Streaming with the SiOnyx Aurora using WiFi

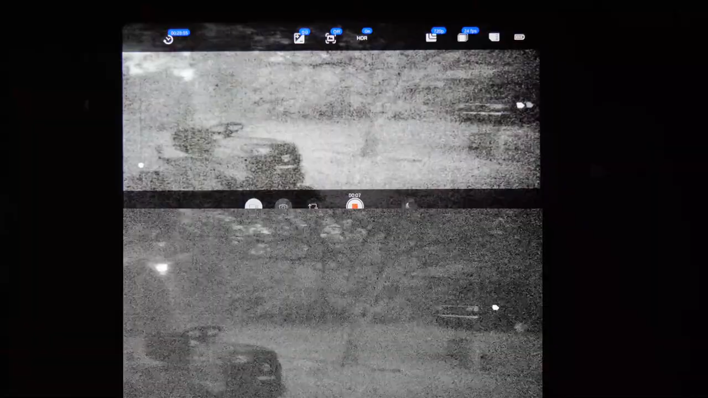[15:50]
So, again, 24 frames a second, not a huge improvement over 30, but then you wouldn't expect it due to there not being a significant shift in frame rate. Okay. Stop recording.
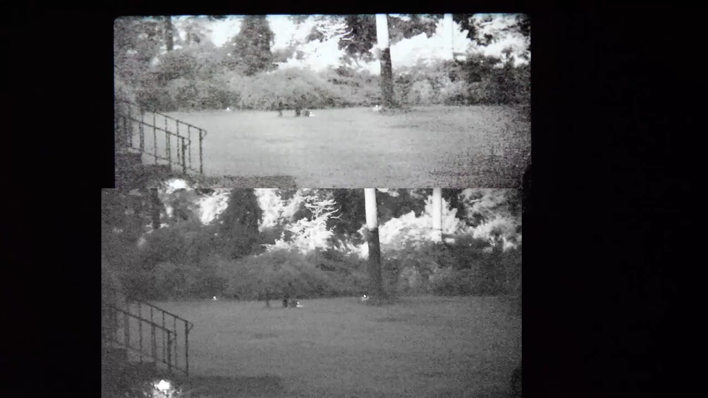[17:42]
And that is, uh, that's, boy, that's darn good detail.
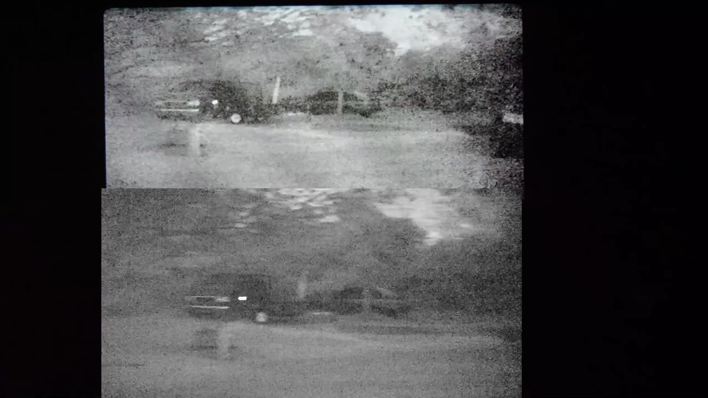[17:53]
Now, uh, the Aurora also has a seven and a half frames a second. And, uh, I'll show it to you,
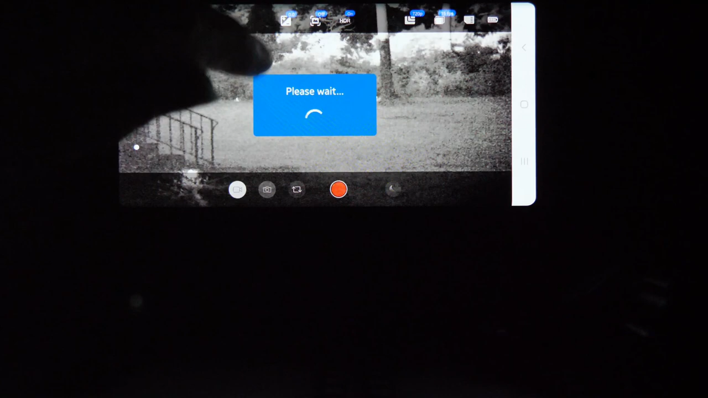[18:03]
but I'm going to tell you it's glitchy as far as trying to actually record what you probably wouldn't be doing anyway.
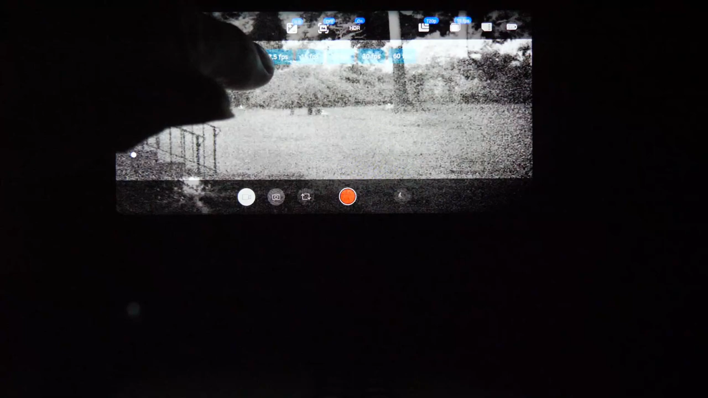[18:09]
So now it's seven and a half frames a second. I don't notice really that much of an improvement, maybe a little bit better contrast.
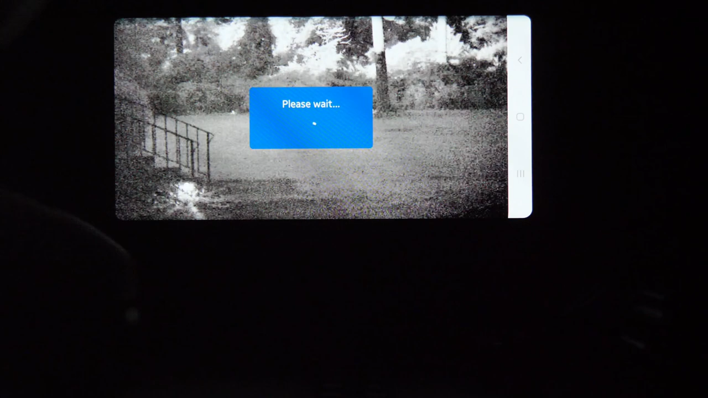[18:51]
If you happen to try and record, uh, you can rotate your Aurora.
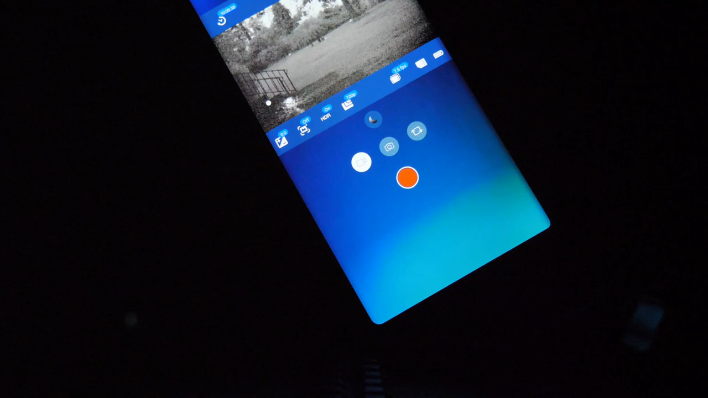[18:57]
To portrait mode. And back. That'll clear it. You can, uh, switch over to some other app or function on your phone and come back. And that will also clear it. But for some reason, it has a weird glitch when you try and record start and stop using,
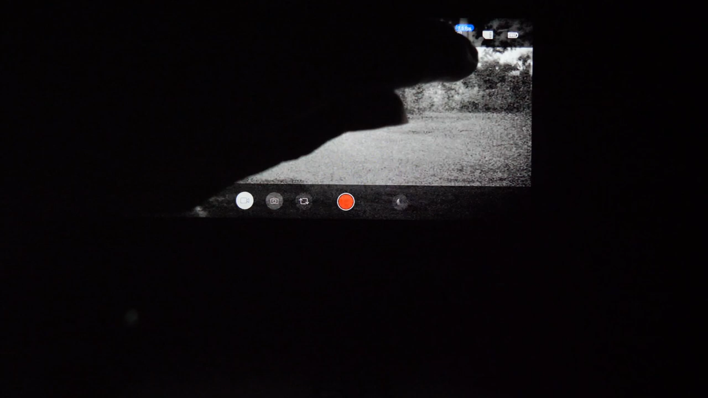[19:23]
uh, seven and a half frames a second. So there you have it. Uh, there's some side to side video just showing, uh, some different stuff on the Aurora. Let's go back to a reason, what I would consider a reasonable, uh, frame rate for many applications. And that's 24 or 30 frames a second. Uh, a little bit noisier, but, uh, still pretty usable.
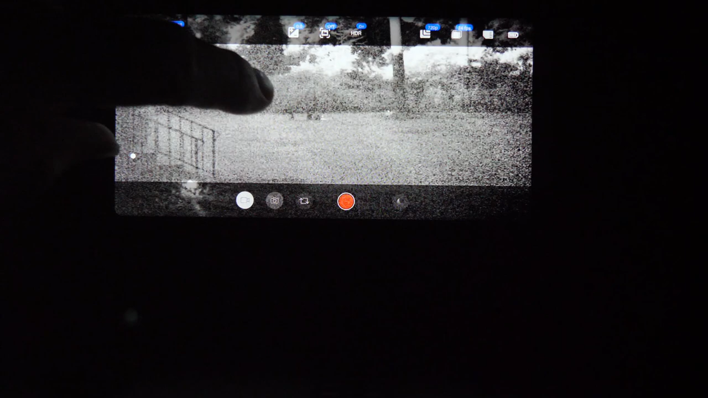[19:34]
Now, right now we have HDR on. I'm going to take HDR off.
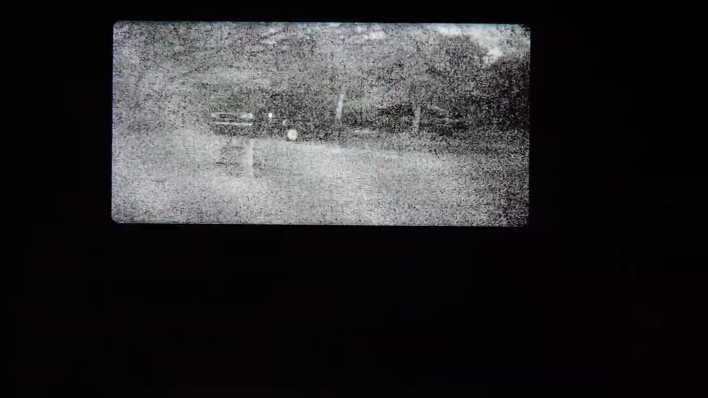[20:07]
It's not going to really help you using this as an observational device via your smartphone, but your video might be a little smoother.
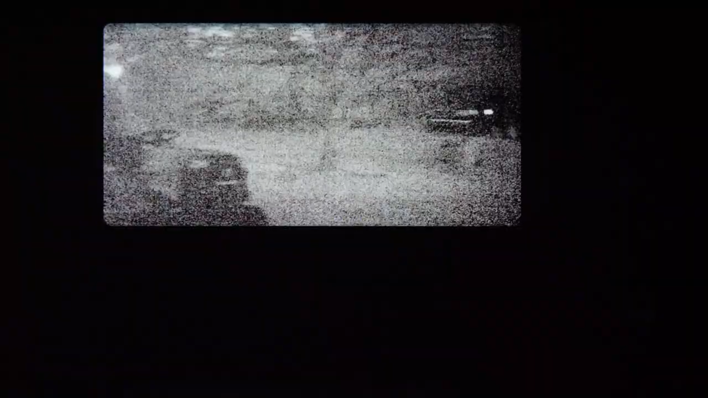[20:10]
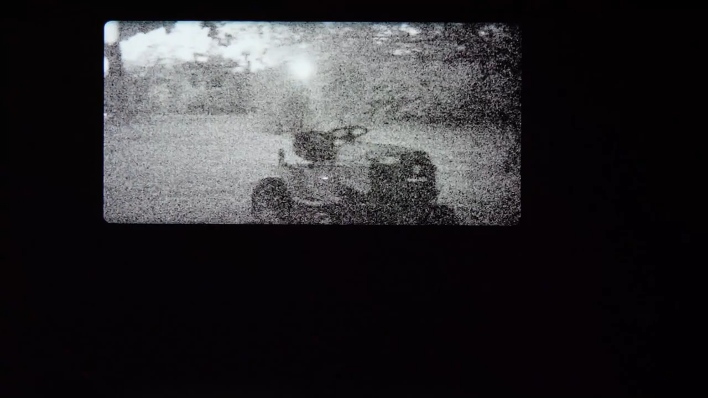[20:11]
But I don't know if that's even going to show up, uh, when you pan. Okay. And I didn't record that. So that's no big deal.
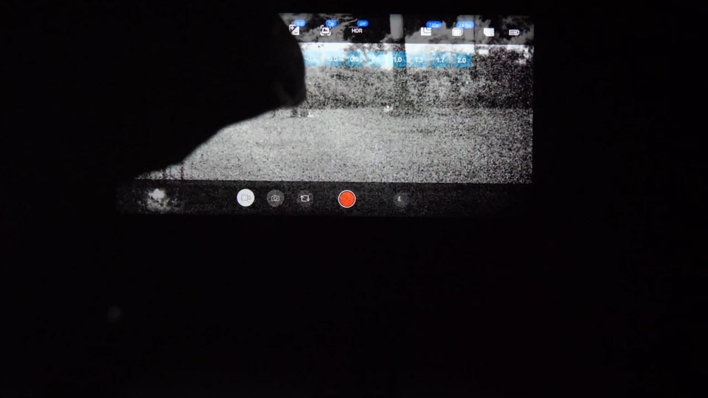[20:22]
Uh, so I'm going to go ahead and turn, whoops, turn IS back off. We have HDR off. Let's go ahead and take our HDR to actually, you know what?
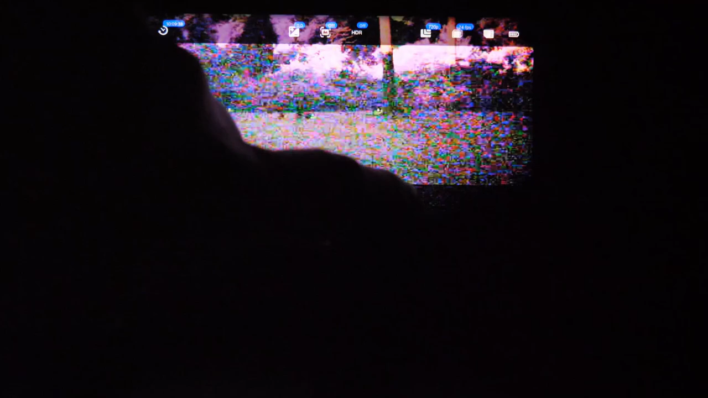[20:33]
Let's do, let's do, uh, if I can touch this thing, let's,
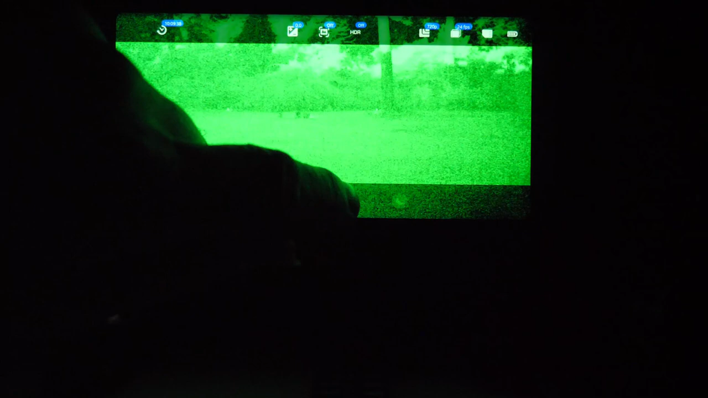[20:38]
let's show the difference in green for HDR off and on.
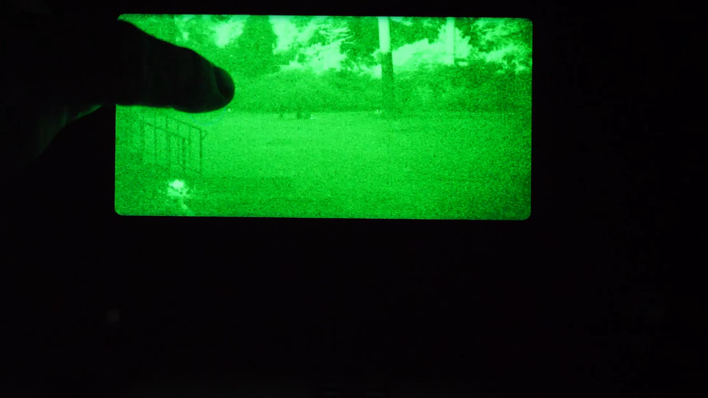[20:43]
HDR is off. HDR is on. So, okay. Okay. HDR off will also assist you a little bit in green, but again, uh, I still think the black and white works slightly better.